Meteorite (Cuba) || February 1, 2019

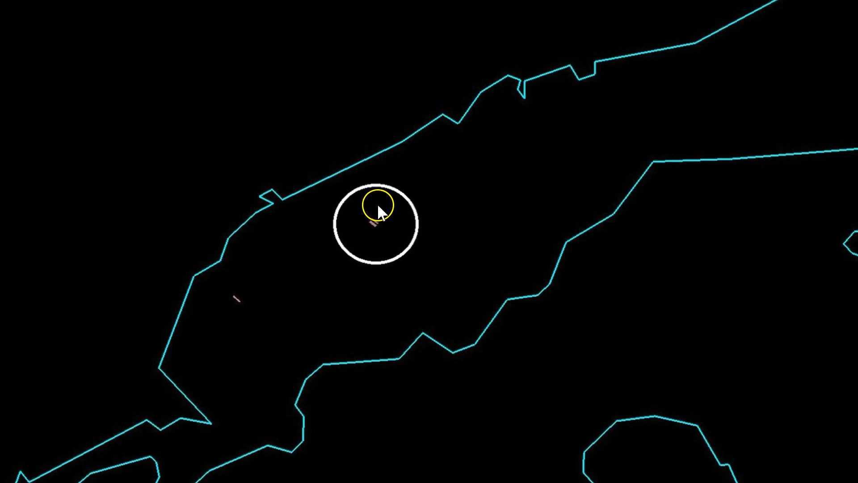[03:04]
So this is a meteorite actually moving into western Cuba. And it was picked up by one of the radars in the Key West area.